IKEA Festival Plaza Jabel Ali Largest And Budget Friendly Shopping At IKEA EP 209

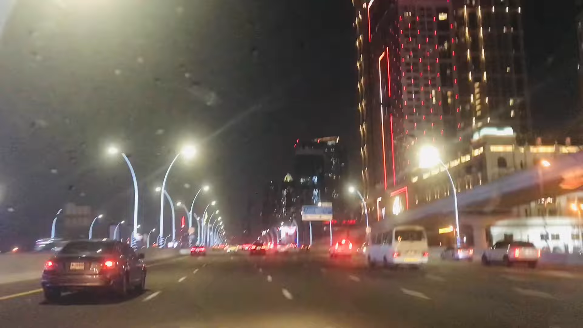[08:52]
അങ്ങനെ ഷോപ്പിംഗ് എല്ലാം കഴിഞ്ഞ് ഏകദേശം 8 മണിയായപ്പോഴാണ് ഞങ്ങൾക്ക് അവിടെ നിന്ന് ഇറങ്ങാൻ കഴിഞ്ഞത്. നമുക്ക് പോരുന്ന വഴിയിലാണ് ദൂരെ നിന്ന് ബുർജ് ഖലീഫ കാണാൻ സാധിക്കുന്നത്.
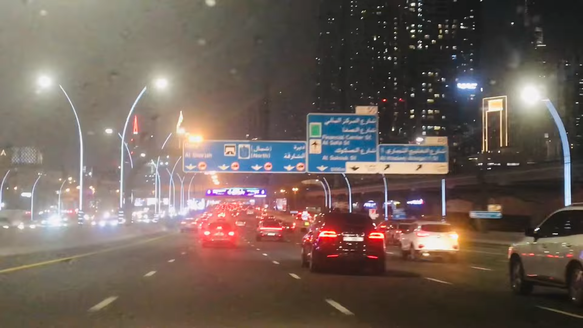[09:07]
അതിനുശേഷം പിന്നെ കാണാൻ സാധിച്ചത് ദുബായ് ഫ്രെയിമാണ്.